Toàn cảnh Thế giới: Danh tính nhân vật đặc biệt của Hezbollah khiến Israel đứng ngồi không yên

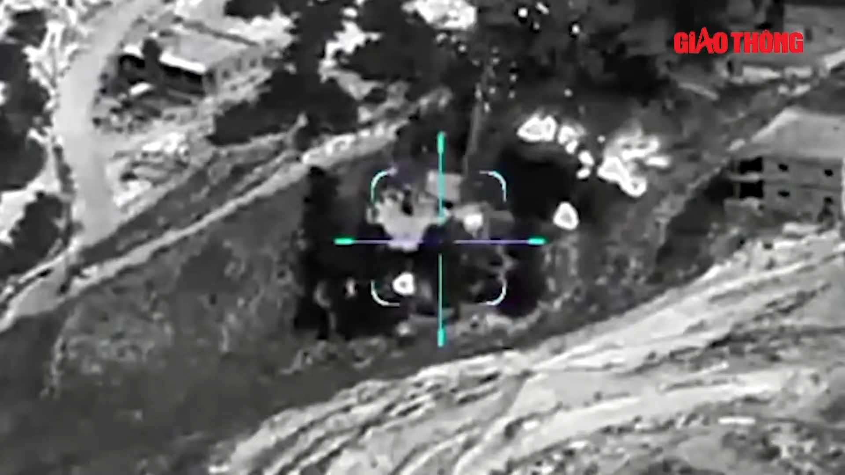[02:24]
Theo tờ The Times of Israel, lực lượng phòng vệ Israel nói rằng lực lượng bộ binh ở miền Nam Liban đã đụng độ và hại nhiều thành viên Hepola với sự hỗ trợ của lực lượng không quân.
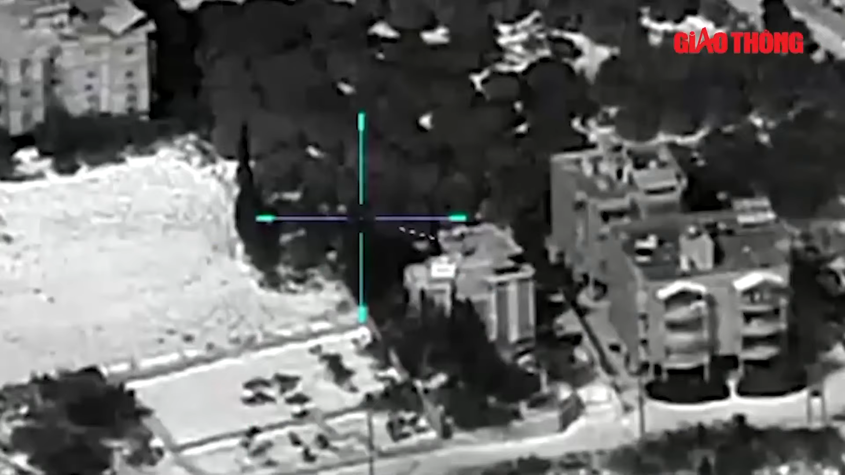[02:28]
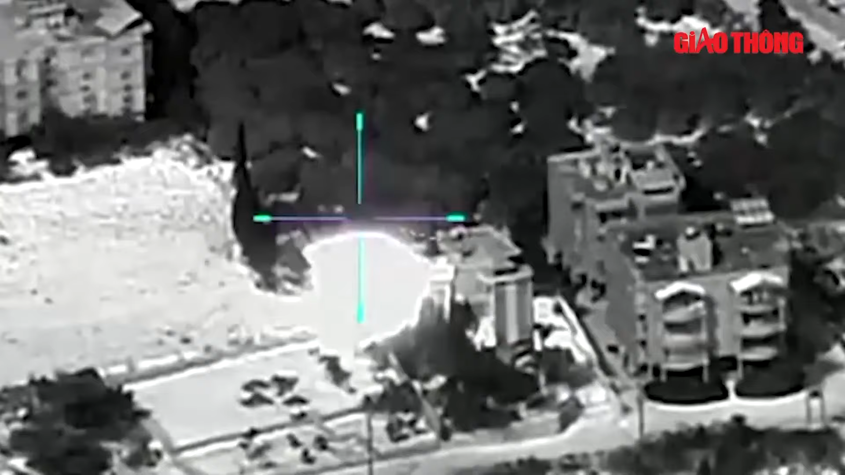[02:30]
Cũng theo lực lượng phòng vệ Israel, các chiến đấu cơ Israel đã tấn công và giết chết hai chỉ huy
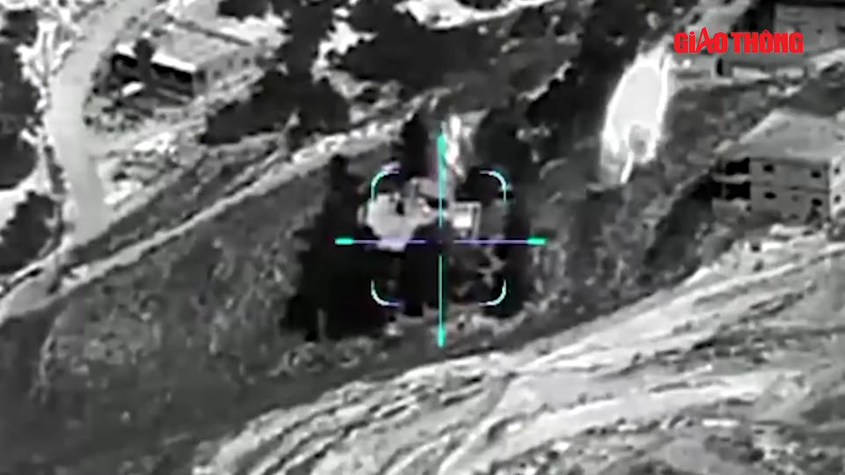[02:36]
Hepola ở miền Nam Liban trong cuộc tấn công hôm 9 tháng 10.